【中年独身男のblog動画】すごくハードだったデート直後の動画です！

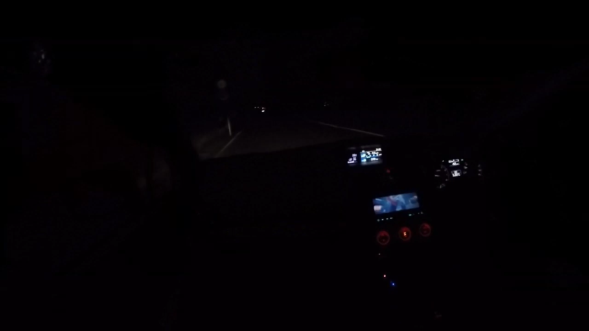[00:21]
また今日もね暗がりの映像になってますということはサッチャンとデートしてきましてそのね、帰り道ということで今日はね、どこ行ってきたかというと彼女のリクエストで